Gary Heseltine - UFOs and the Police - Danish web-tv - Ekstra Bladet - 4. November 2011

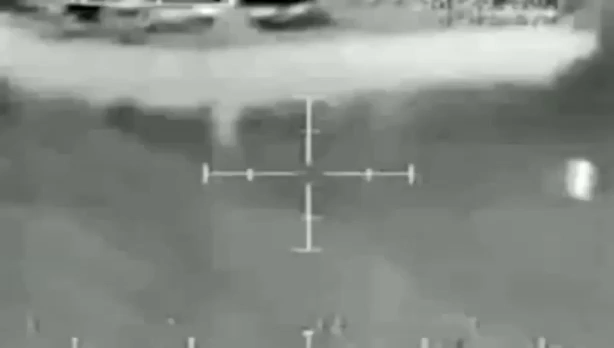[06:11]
And on the face of it, you have a cylindrical object that looks very real, moving.
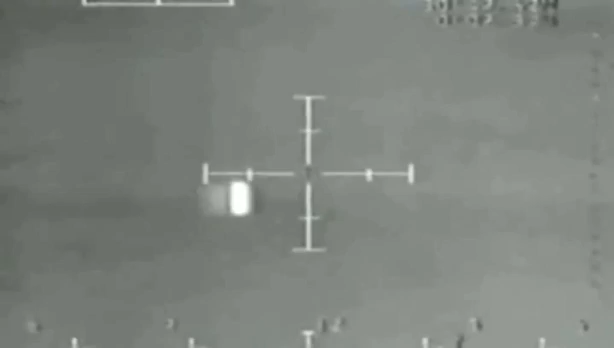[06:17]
It's caught on the onboard camera of the helicopter, police helicopter. But in this, I've seen much sharper copies of this.